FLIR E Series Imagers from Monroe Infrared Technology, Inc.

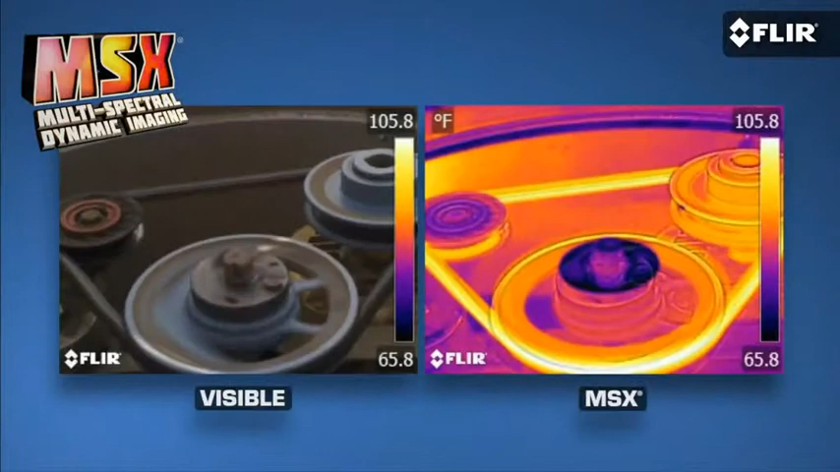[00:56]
On screen: scale top 105.8°F, scale bottom 65.8°F
First, they all now come with MSX thermal image enhancement and have a higher res built-in
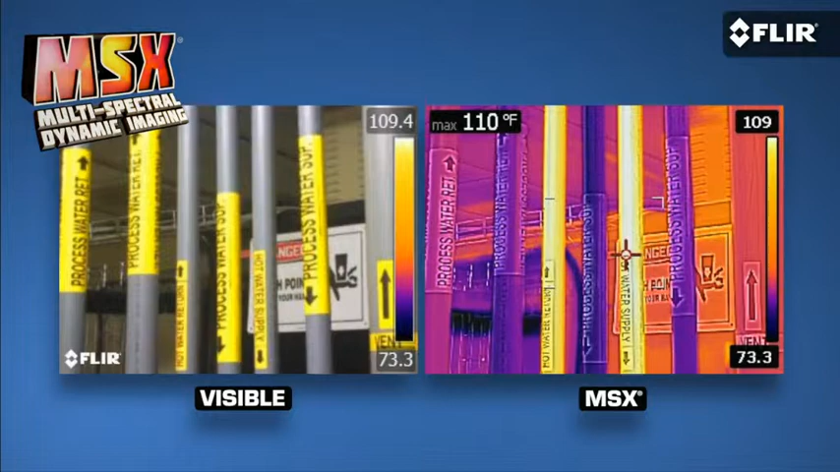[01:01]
On screen: max 110°F
digital camera that gives you even more detailed MSX definition and reference photos.
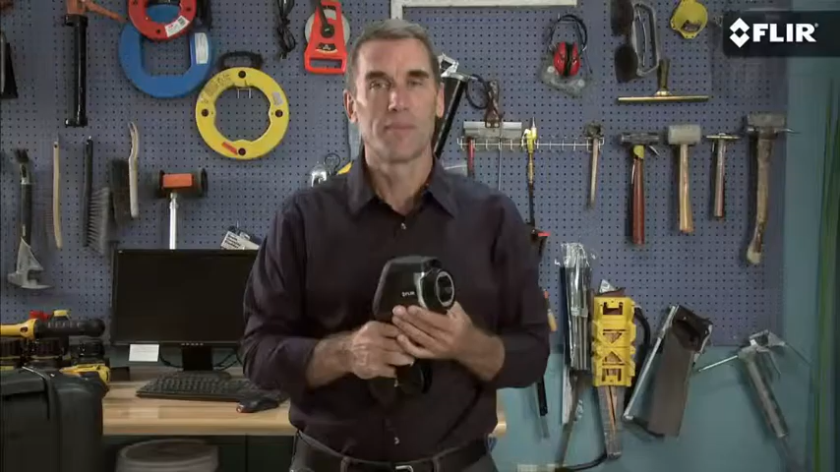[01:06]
They also have an onboard LED lamp and laser pointer to help you illuminate and mark targets in the visual scene.
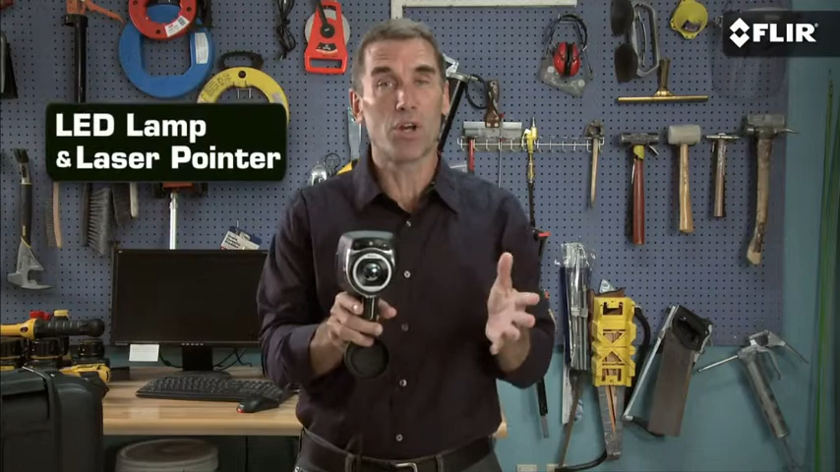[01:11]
And there's the handy touch screen.
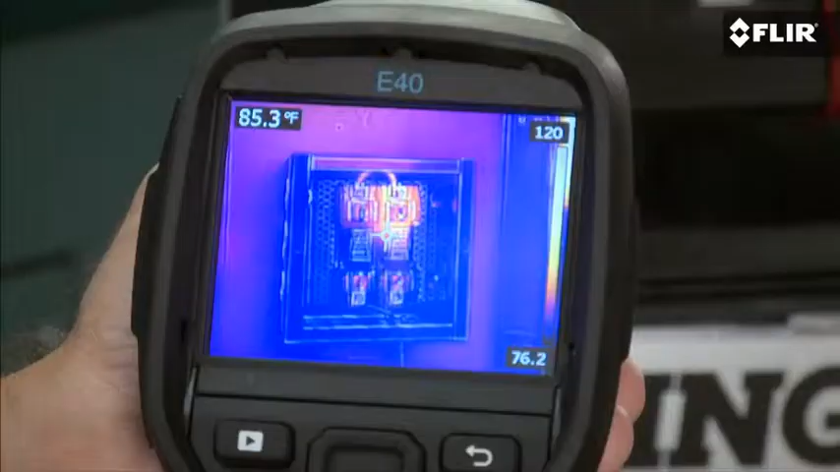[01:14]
On screen: spot 85.3°F
Just tap it to get to any of the analysis tools, like emissivity settings to make sure you're detecting right,
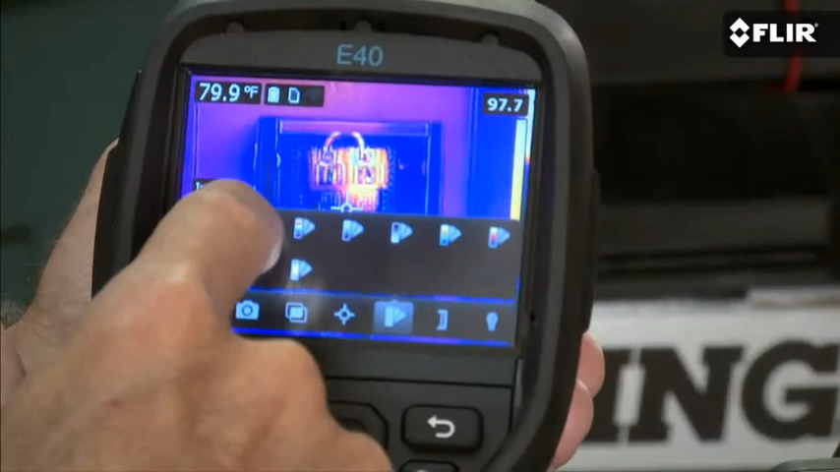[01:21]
On screen: spot 79.9°F
color palette choices to help you see heat patterns better, multiple movable spot meters and area boxes, and more.
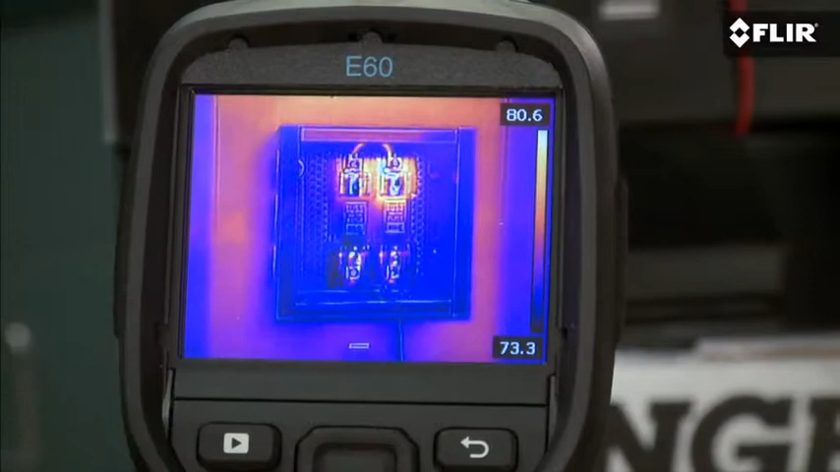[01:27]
This lets you analyze any spot on live and stored images while you're still in the field.
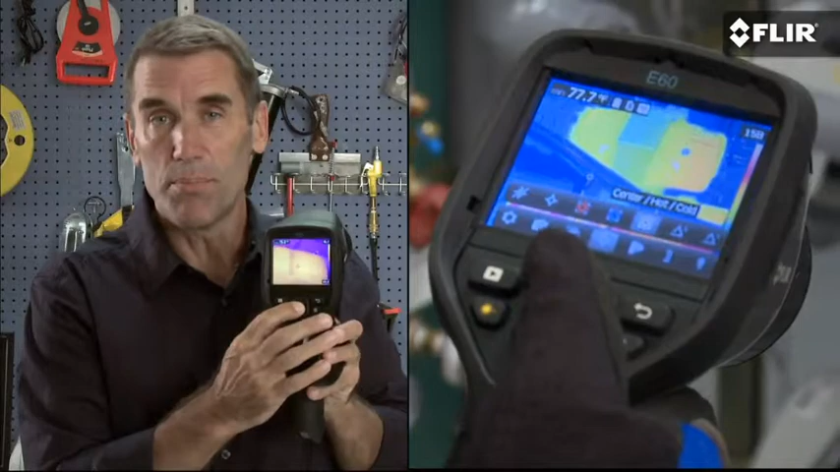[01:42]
By the way, you can also use the simple buttons to get to the on-screen tools, even with gloves on. Manual focus is another advantage.
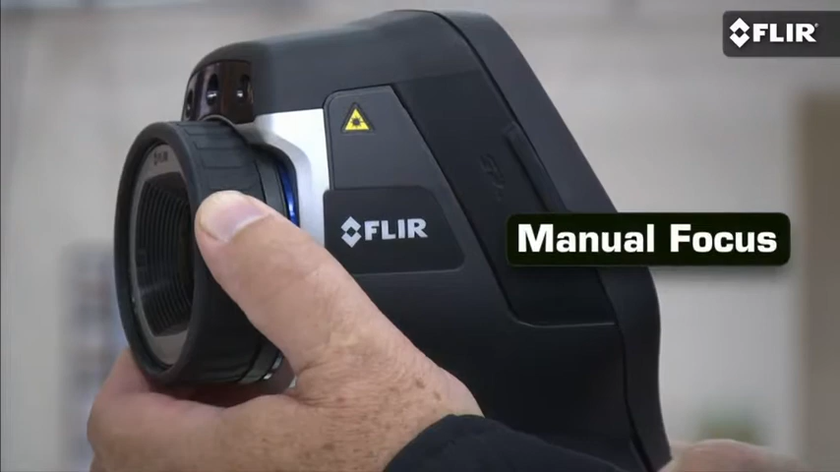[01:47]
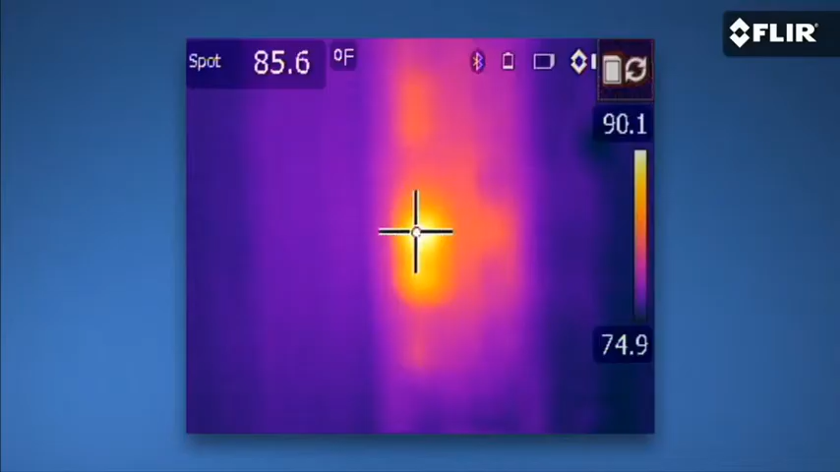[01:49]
On screen: spot 85.6°F
It gives you full control over the sharpness of the image. That's crucial for temperature accuracy.
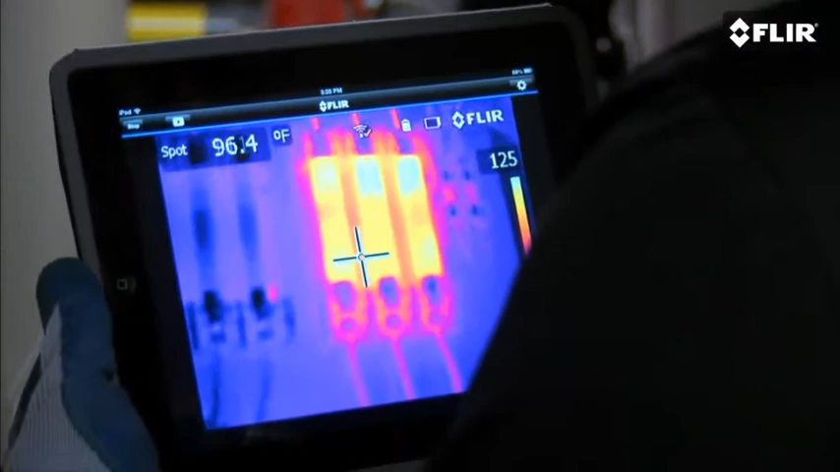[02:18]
The app also lets you import, edit, and analyze stored JPEGs from the camera,
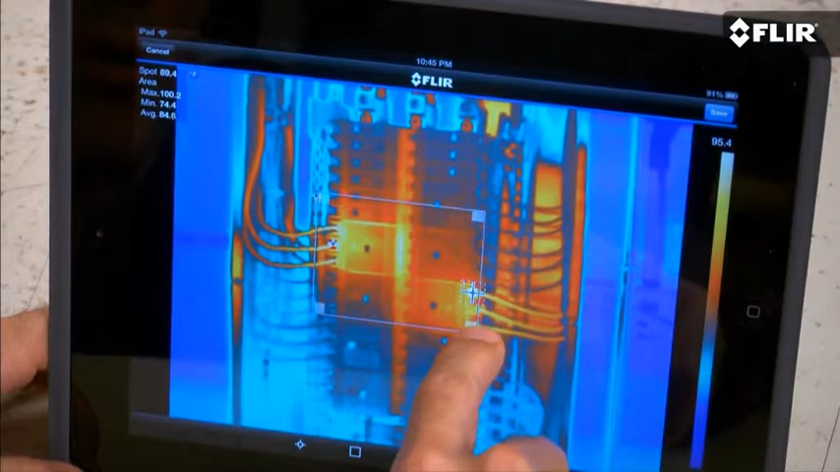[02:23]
add measurement tools, even create a simple report on site and send it off in an email. This is huge when you need to share findings right away, especially when there's no time to head back to the office.
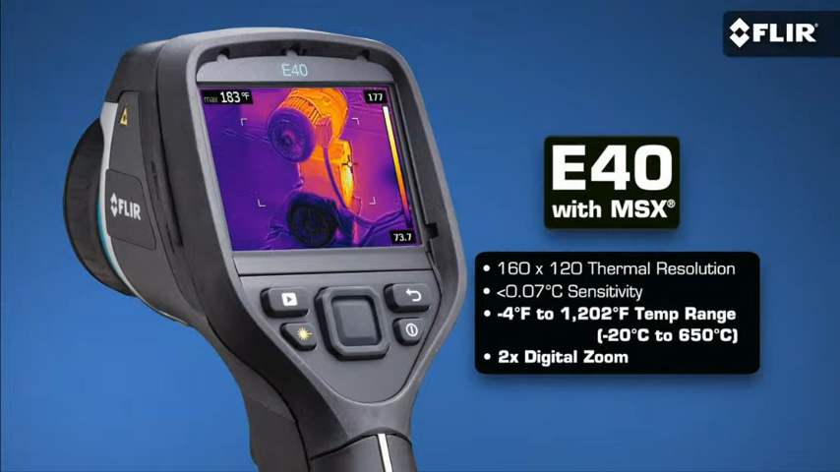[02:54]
On screen: max 183°F
A higher temperature range too for measuring hotter running equipment so you know if it's safe enough to stay online. And two times digital zoom.
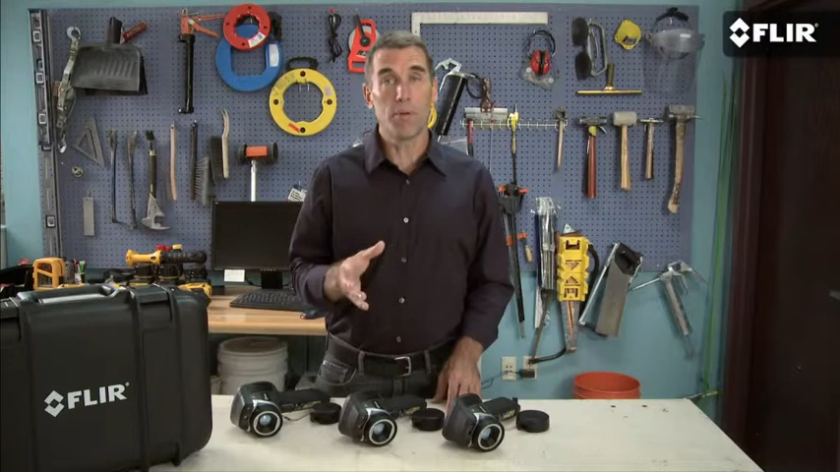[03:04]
Now if you need more than double the thermal resolution and even higher sensitivity, then the E50 is a better fit. More pixel resolution means more detailed thermal images and greater accuracy when you're scanning targets farther away.
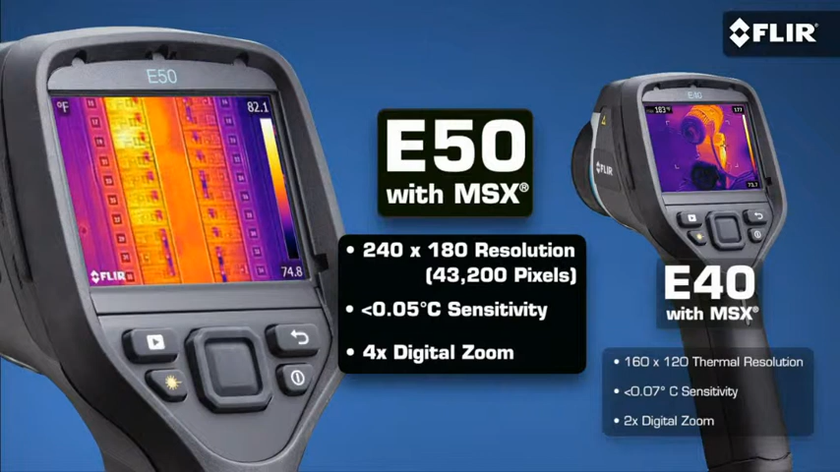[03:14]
The E50 also features digital zoom and can magnify the image up to four times. And then there's the ultimate E-series camera, the E60.
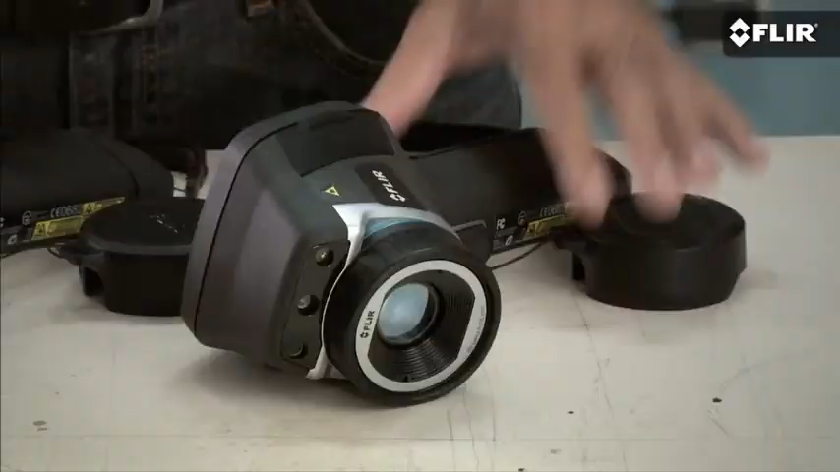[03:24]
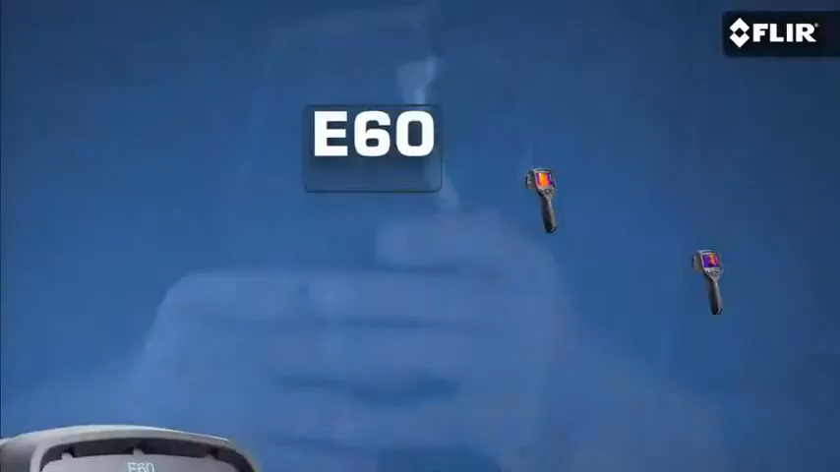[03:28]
It has CRISPR 320 by 240 thermal resolution to help you image smaller components and from even longer range,
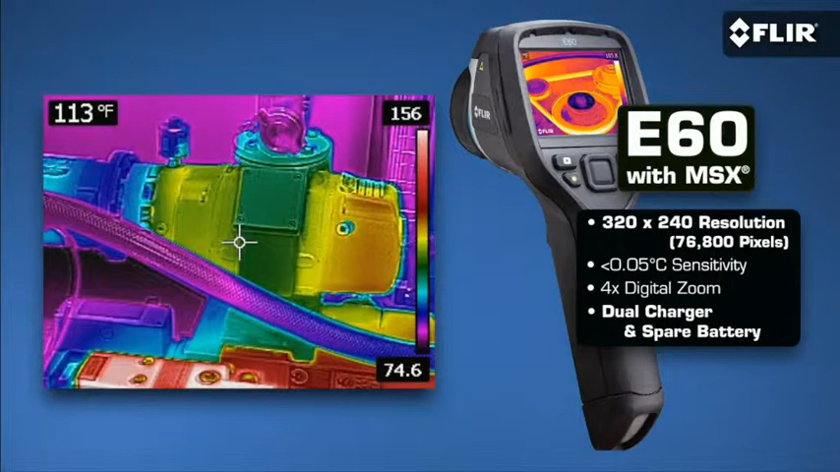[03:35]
On screen: spot 113°F
plus MSX and all the rich functionality that's really going to help you be more productive and get images and reports out faster.